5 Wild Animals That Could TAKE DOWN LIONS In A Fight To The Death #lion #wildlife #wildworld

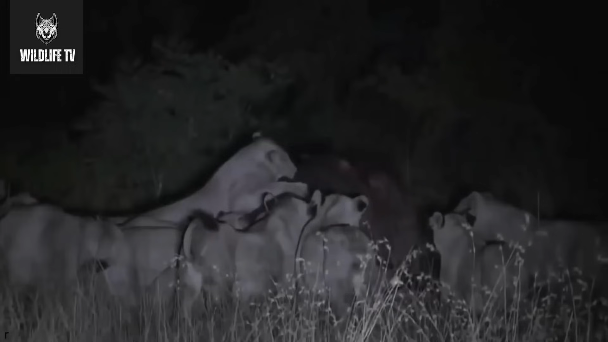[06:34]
Lions won't dare to engage in a one-on-one confrontation with a hippo, but if there's a group of lions, the situation changes.